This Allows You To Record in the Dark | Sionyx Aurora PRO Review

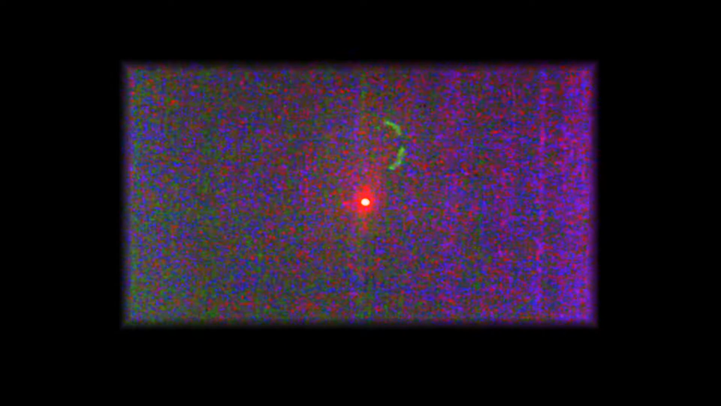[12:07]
There we go and that's that's the end of the range.